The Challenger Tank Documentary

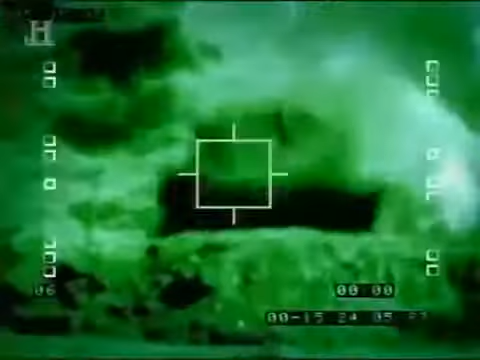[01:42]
After a minute or so, the fuel would ignite and the ammunition was on the vehicle, and then it would have a big plume of black smoke.
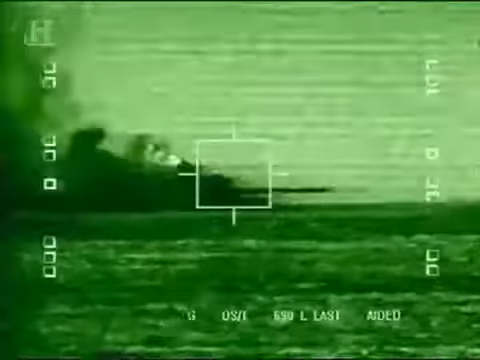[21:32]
There's a massive amount of heat and smoke that goes on.
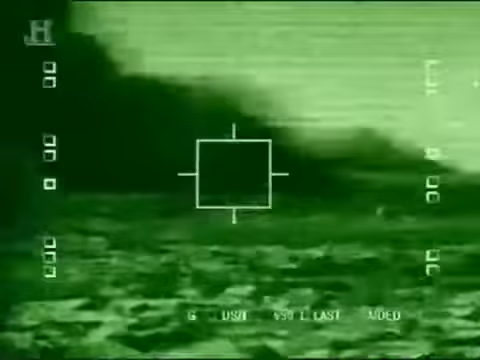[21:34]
The site is momentarily clouded, however it clears after about a second or two.
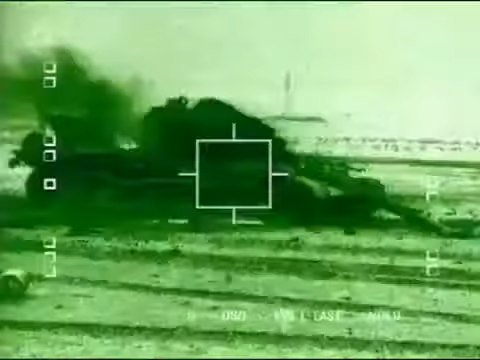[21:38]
You get a very good sort of picture through the level site normally of the target itself. The TOGS system was a massive advantage, and allowed the challengers to engage at long range with little risk to themselves.
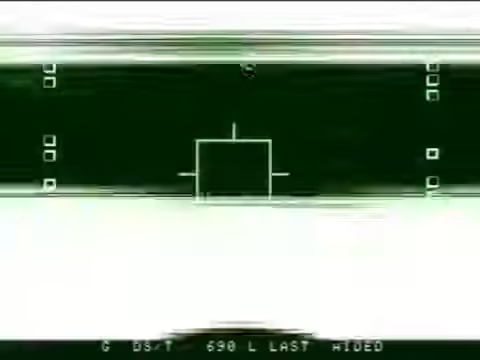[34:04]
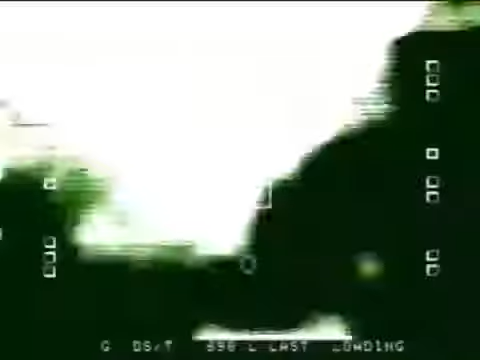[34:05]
the fuel would ignite and the ammunition was on the vehicle,
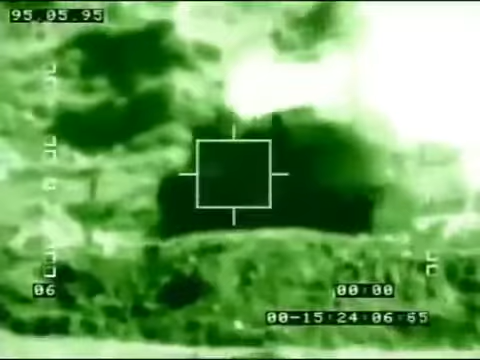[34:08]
and then they'd have a big plume of black smoke.